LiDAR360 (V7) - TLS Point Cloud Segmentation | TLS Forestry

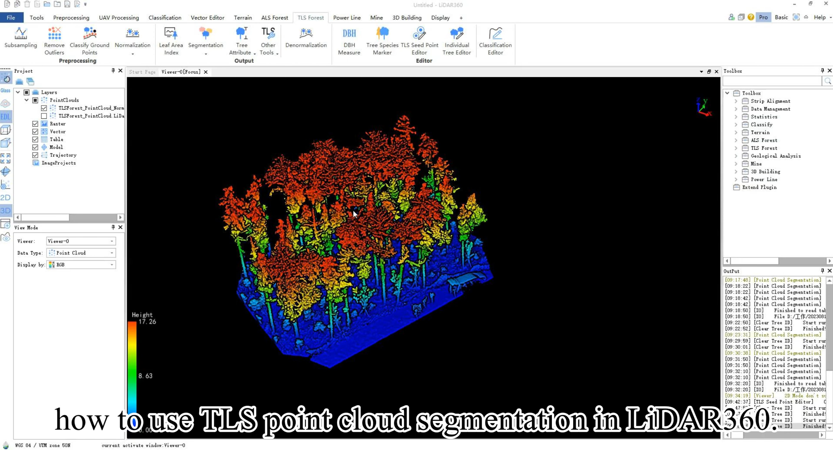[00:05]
Today, we will introduce how to use TLS point cloud segmentation in LiDAR 360. Before performing TLS individual tree segmentation,
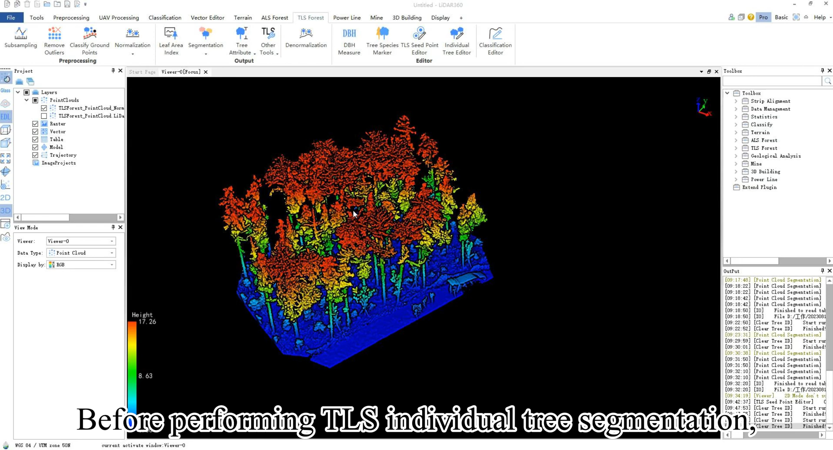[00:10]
you need to load point cloud data that has already been normalized and ensure that this point cloud does not have tree ID attributes.
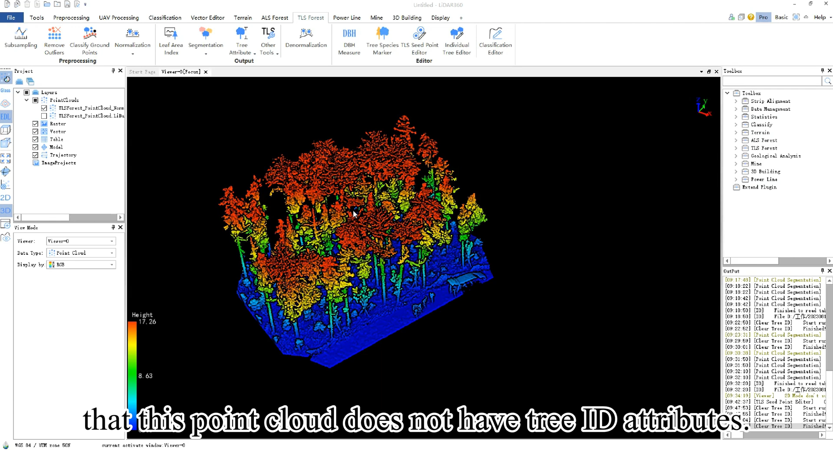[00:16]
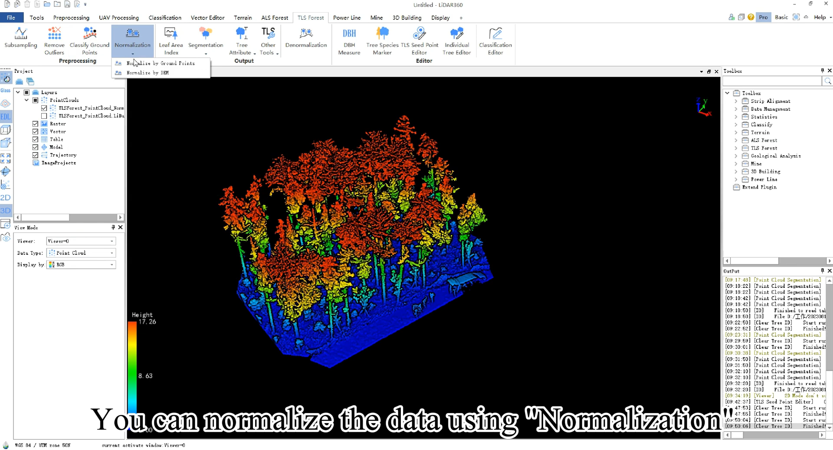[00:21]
You can normalize the data using normalization and clear tree ID in the point cloud using clear tree ID under other tools. Next, you can click on point cloud segmentation under segmentation,
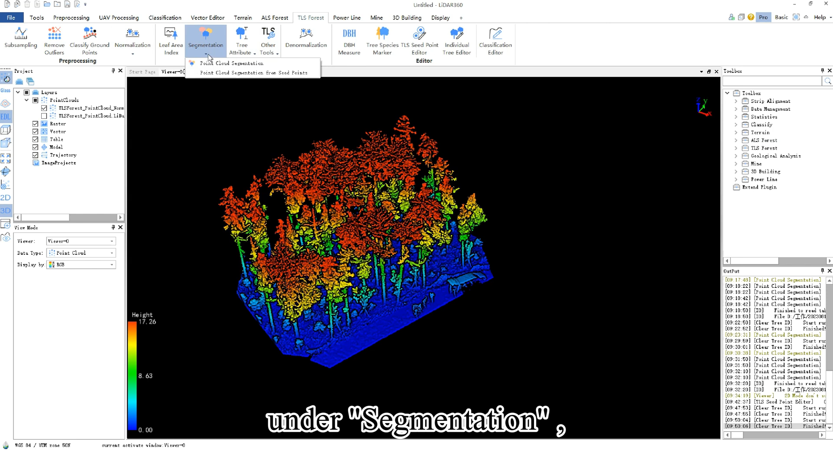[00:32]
and the software will open the point cloud segmentation dialog,
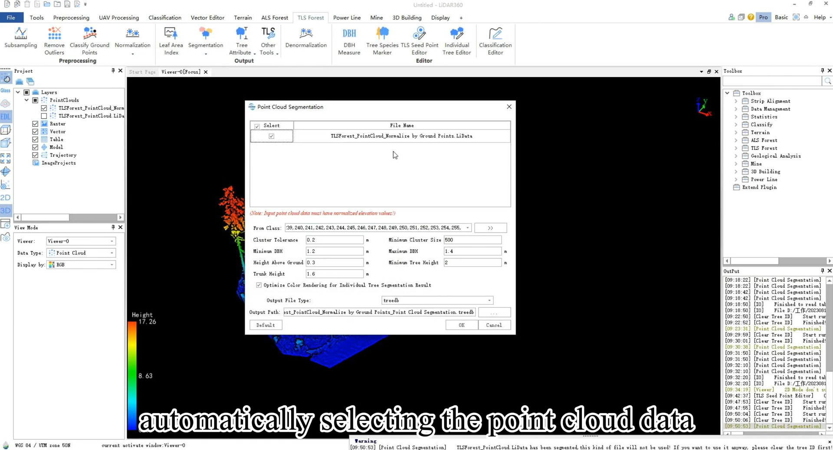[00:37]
automatically selecting the point cloud data you loaded into the viewer.
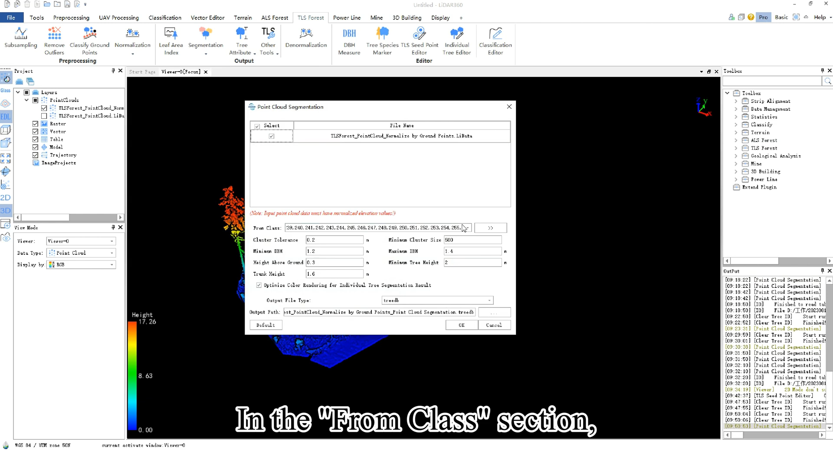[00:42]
In the from class section, you can choose unclassified points, or if you have previously separated vegetation points, you can select only the vegetation points.
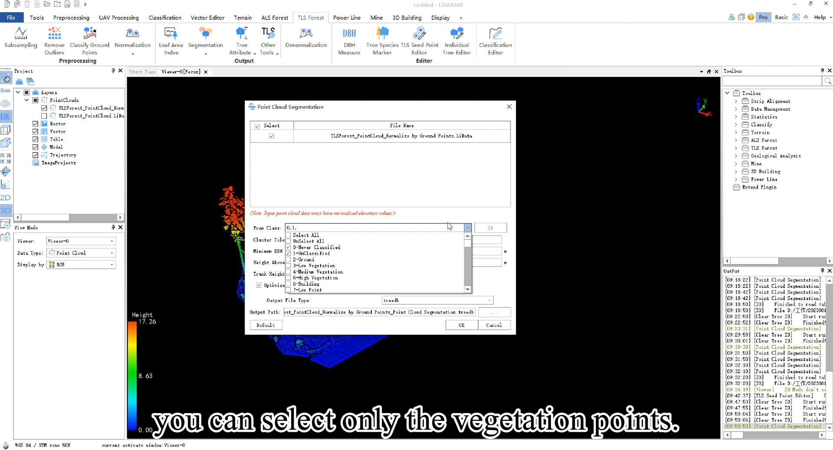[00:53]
Here are some parameter settings,
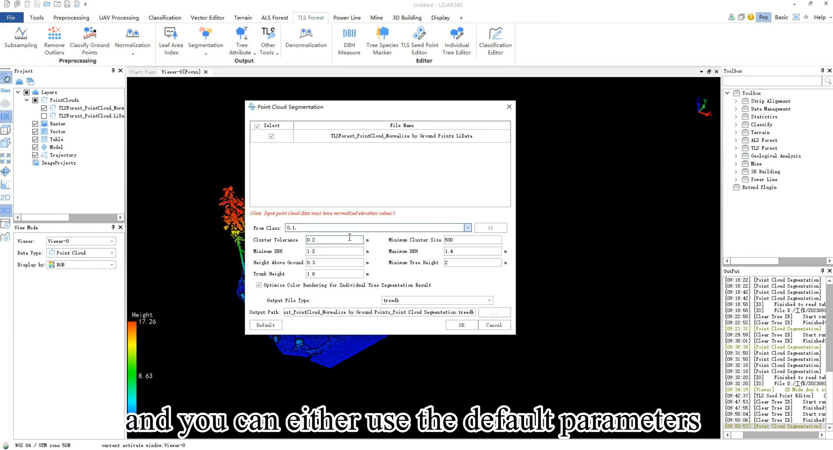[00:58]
and you can either use the default parameters or manually adjust them based on your specific scenario.
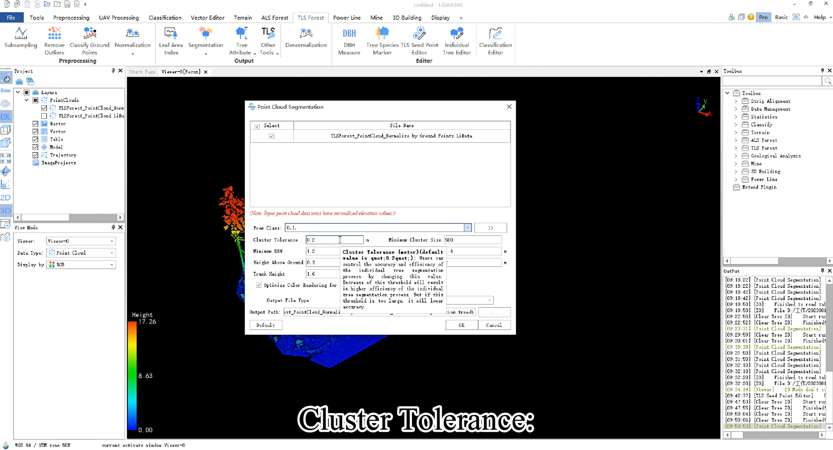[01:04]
Cluster tolerance users can control the accuracy and efficiency of the individual tree segmentation process by changing this value. Increasing this threshold will result in higher efficiency of the individual tree segmentation process,
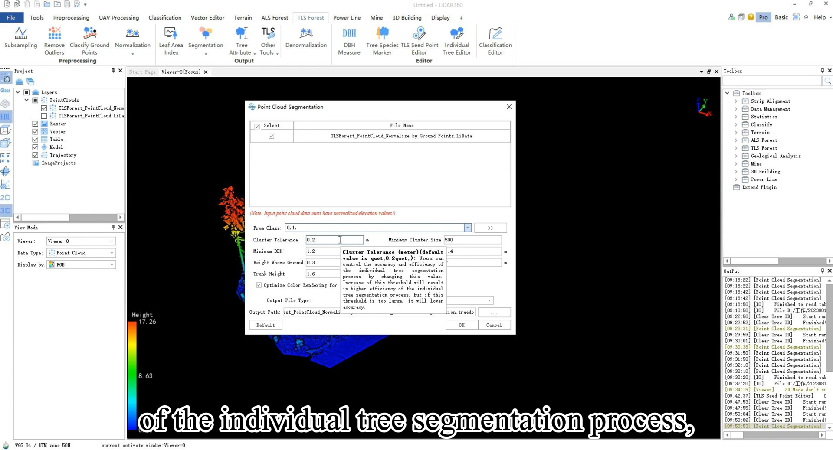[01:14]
but if this threshold is too large, it may lower accuracy.
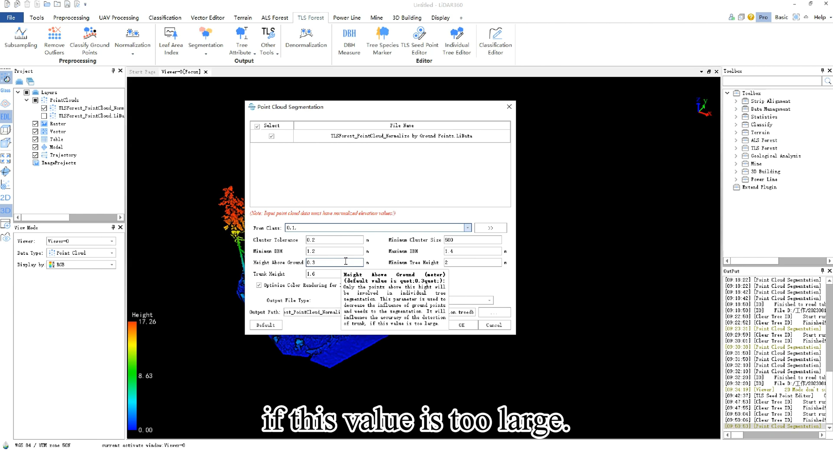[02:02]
Minimum tree height. Lower threshold for an object to be recognized as a tree. This is used for filtering out small trees based on the growth rate of the region.
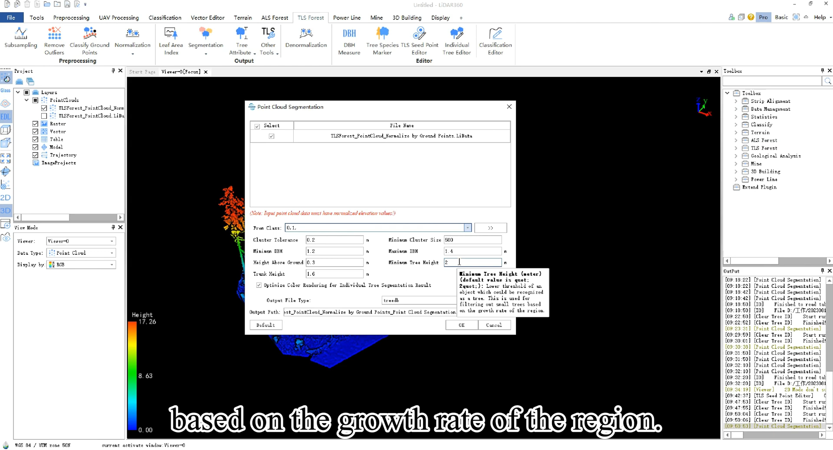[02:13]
Trunk height. The algorithm will extract the points in the range between height above ground and trunk height and detect the trunk which is
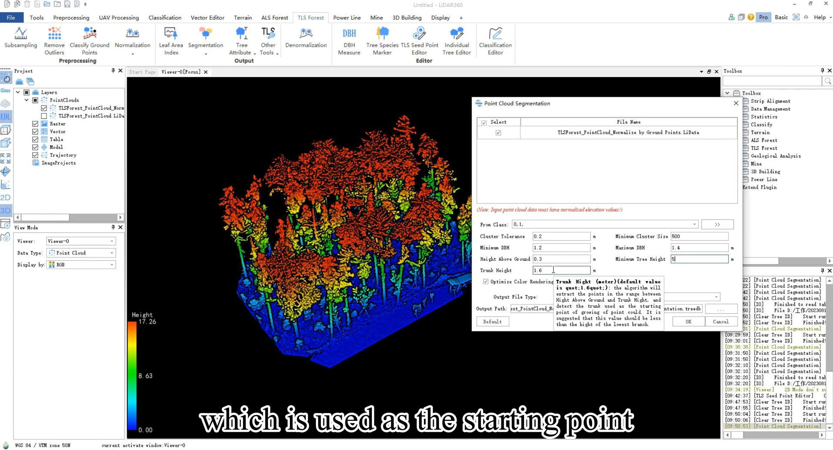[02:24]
used as the starting point for the growth of the point cloud.
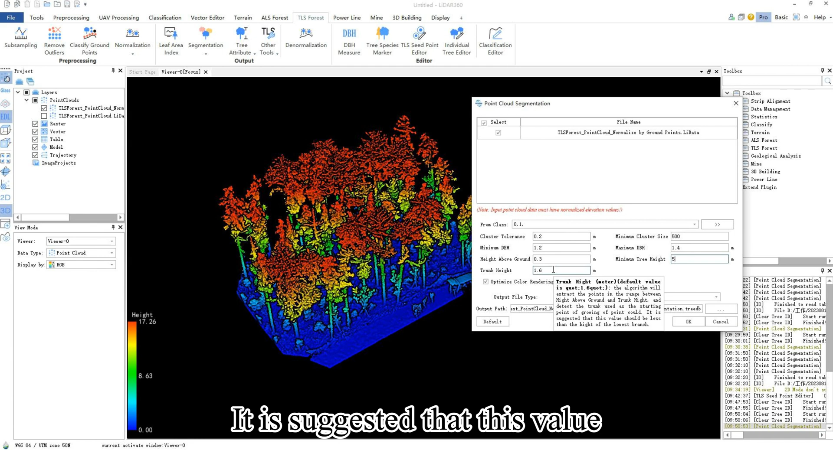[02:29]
It is suggested that this value should be less than the height of the lowest branch.
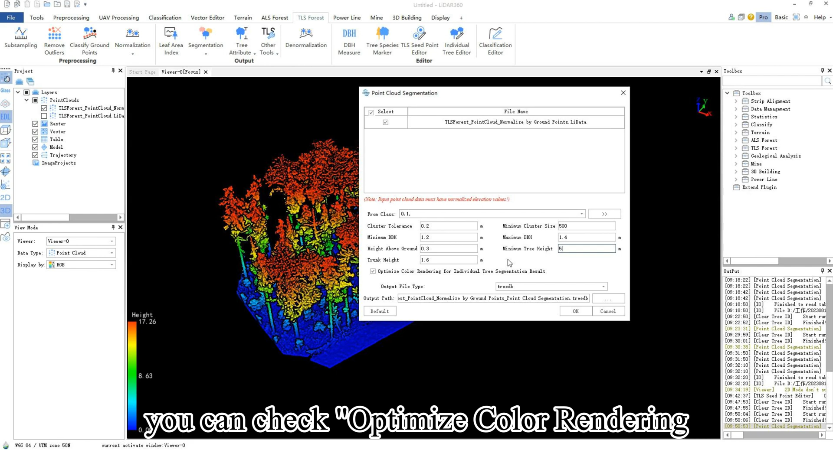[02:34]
Additionally you can check optimize color rendering for individual tree segmentation result to achieve better visualization. Choose output file type as the common csv format. Then you can set the output path and file name.
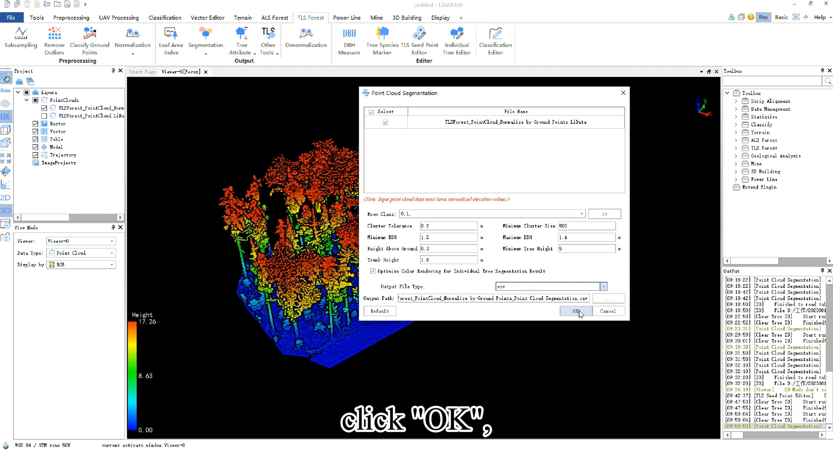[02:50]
Click ok and wait for the segmentation to complete.
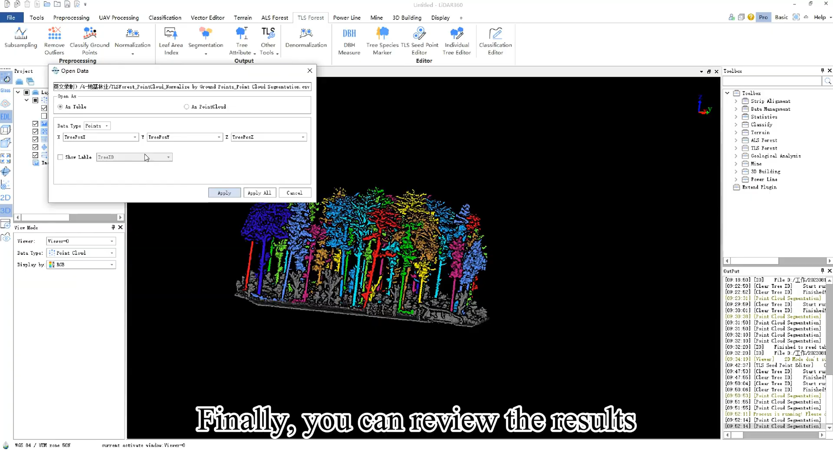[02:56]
Finally you can review the results of the point cloud individual tree segmentation.